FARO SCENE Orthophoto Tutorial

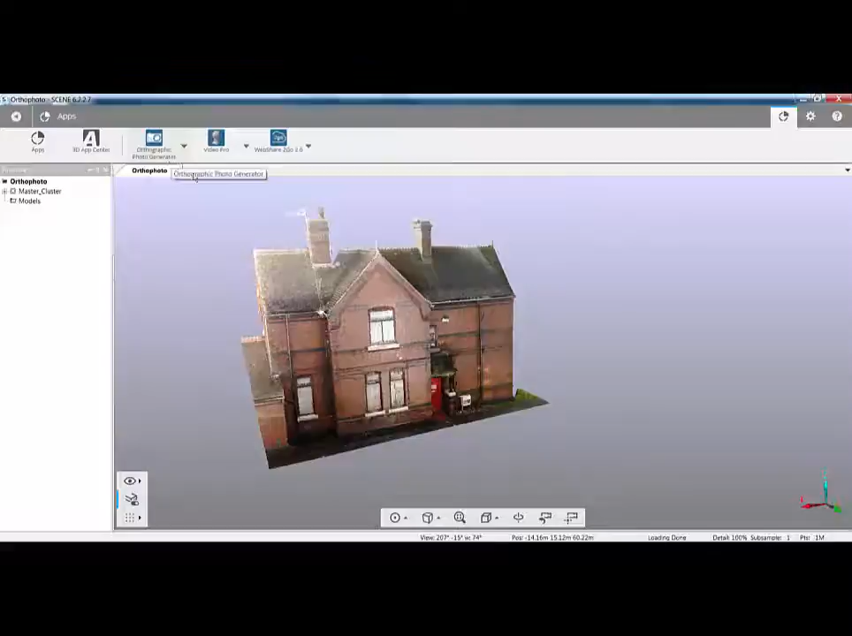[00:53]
I could work in this interface or similarly I could work in the classic interface. Same thing here, the icon is located on the toolbar and if it's not there you simply go into the apps and you turn on the option there.
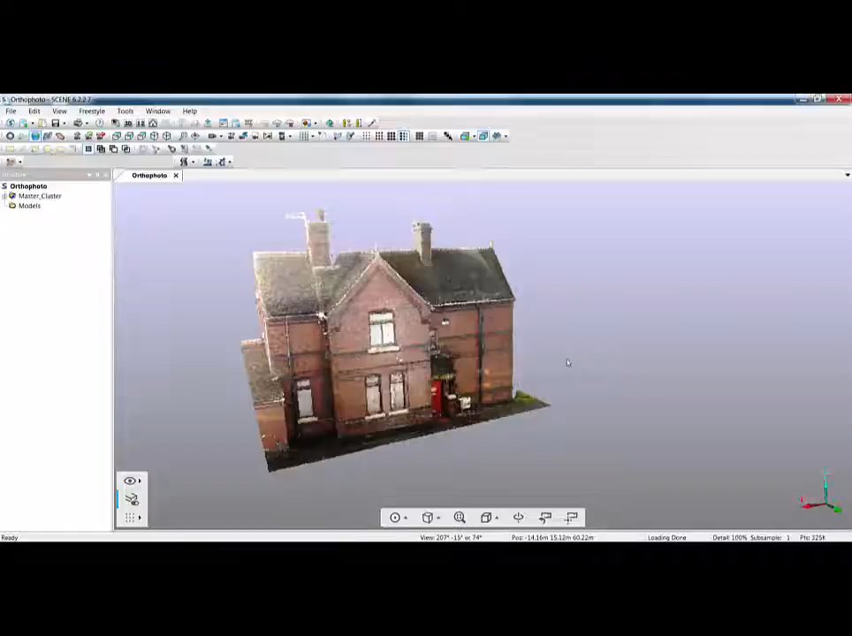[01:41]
To create an OrthoPhoto you first need to have the data in a good format on the screen and you also need to use clipping boxes. In addition to this you should also create a project point cloud. Now I for speed have already created my project point cloud but if I click on the update button when I've created it I've turned on eliminate duplicate points but I've also applied close surfaces and full colour detail. If you've watched previous tutorials you'll realise that using these two options here for closed surfaces we use voxel technology so the pixels expand to meet their neighbours then if we turn on full colour what it will do is that we use
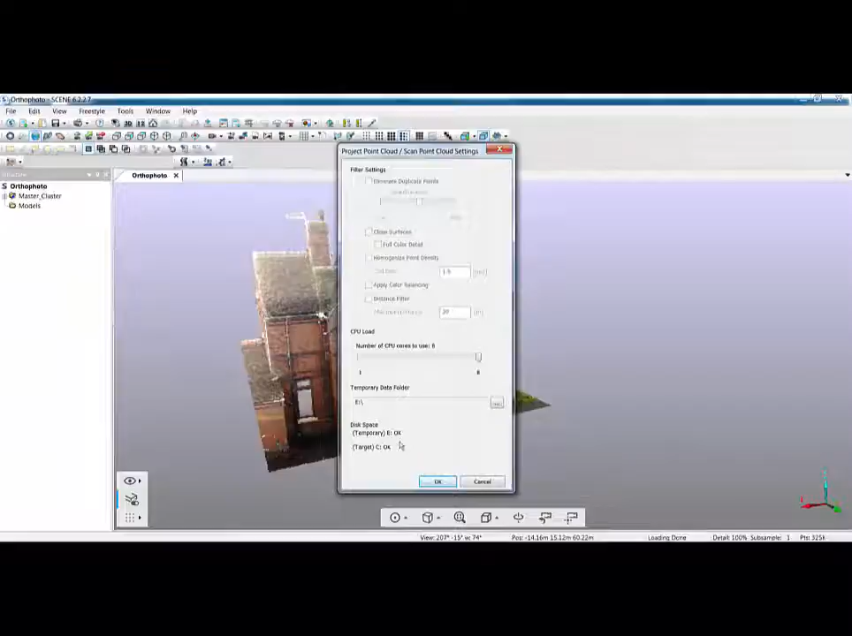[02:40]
then point this towards a temporary external hard drive to create your project point cloud. So I've done mine already and now what we're going to do is move on to look at creating some OrthoPhotos. A couple of settings to look at.
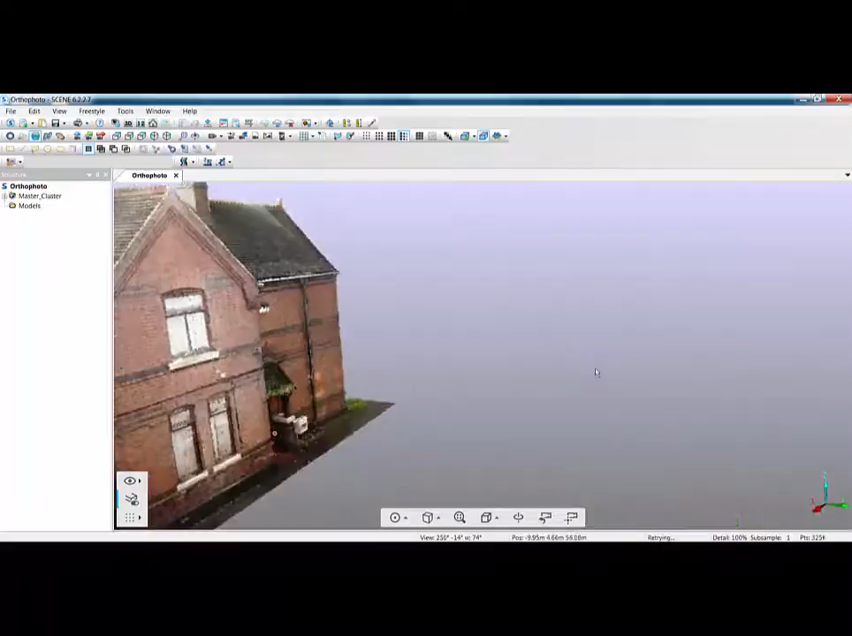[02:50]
On the screen here you can see I've got a rather nice building that I'm going to use and all I've done for speed is I've got rid of some of the scans around the back but we do have this in its entirety.
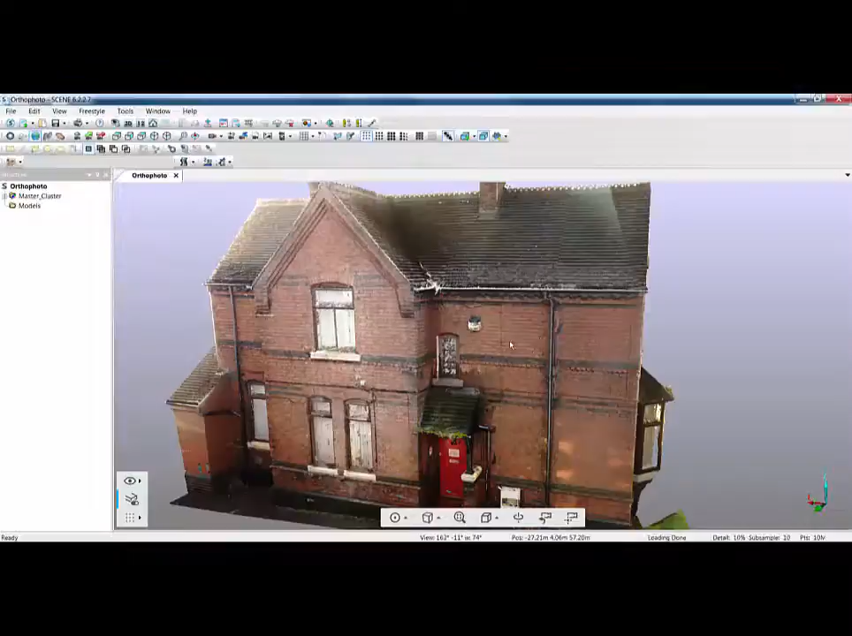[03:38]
If I were to turn on super sampling it will get rid of some of that but when I start to move you'll start to see some of the gapage is still there. Also you may have noticed that my screen has become very very jerky because my graphics card can't handle this resolution of scan with super sampling turned on at 4x4 because it's effectively rendering the image 16 times the screen resolution. So if I turn that off I'm going to right click and go back to my visibility settings, go back into my scan points,
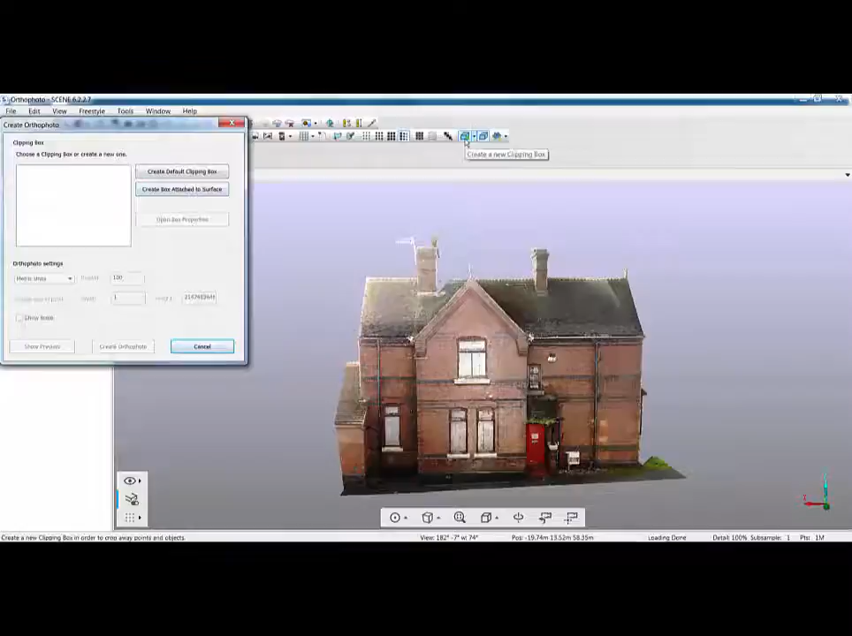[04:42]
I can't even see a preview and that's because we need a clipping box in order to create an ortho photo. We can do that by using the options in here or we can create the clipping box outside before we even go into ortho photo.
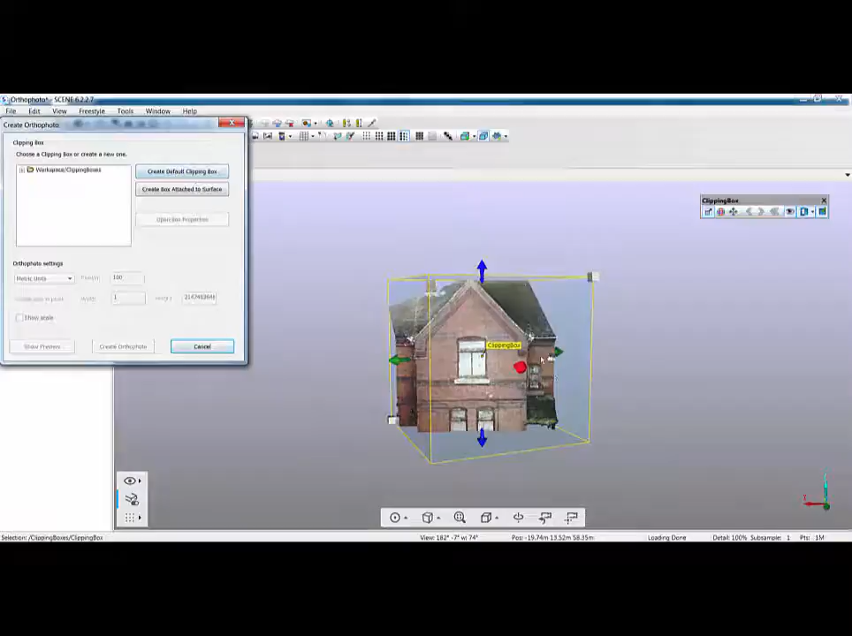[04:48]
In here if I click create clipping box it will literally just put one in and then we need to use the manipulation handles to modify it then go to
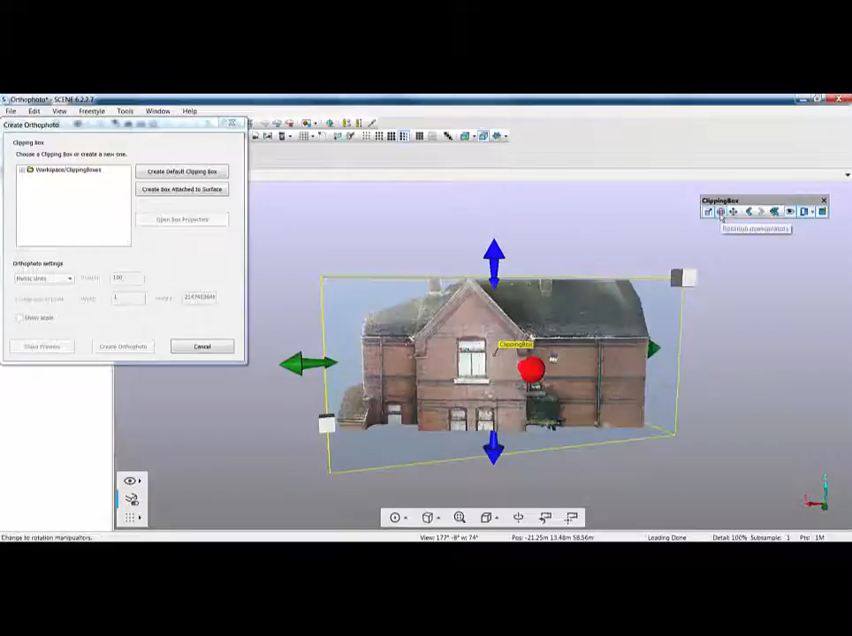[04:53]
my rotation tools and modify the rotation manipulators to suit. If you're in this mode or in this mode and you can't quite see the area if you use your plus and minus symbol on
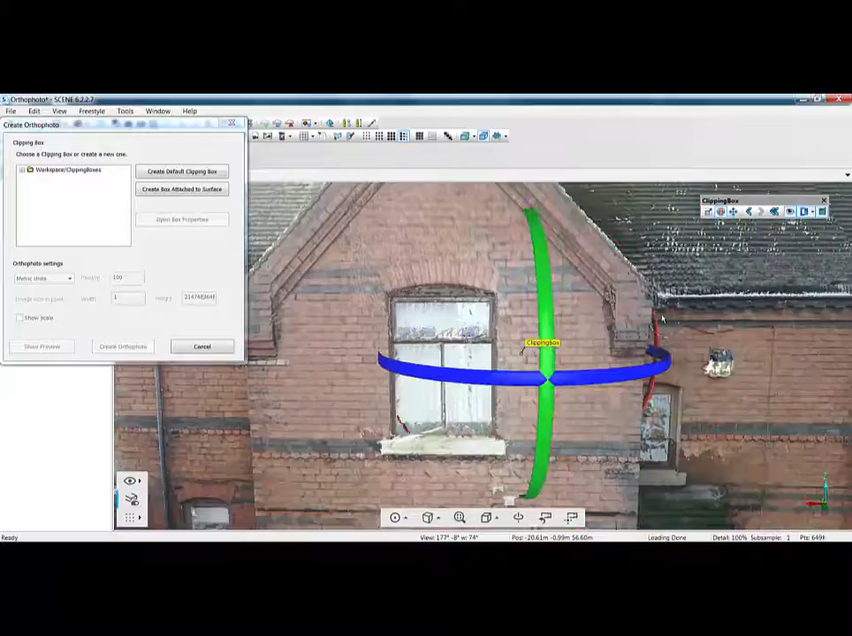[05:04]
the keyboard or on your numerical keypad it will reduce the size of the manipulators or if you zoom out you can make them bigger. So that's one option if I just get rid of that clipping box now.
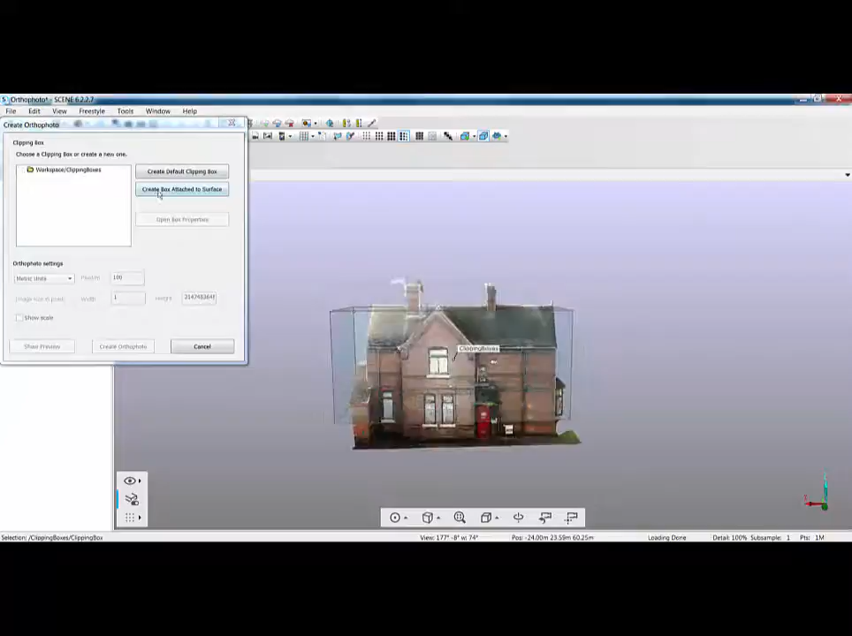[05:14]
In here we can also create a clipping box attached to a surface so if I click on that option there and I want to put it on this